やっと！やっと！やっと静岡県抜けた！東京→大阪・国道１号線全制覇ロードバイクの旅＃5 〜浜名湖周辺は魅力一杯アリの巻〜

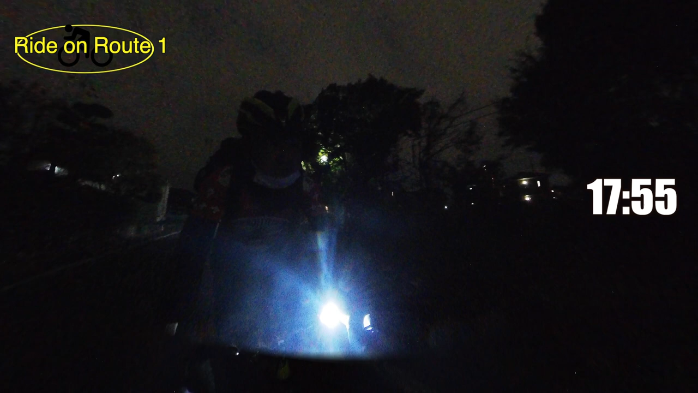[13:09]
はあ、雨もねちょっとずつ降り出してきて、今これ左側がね東海道線の線路なんですよ。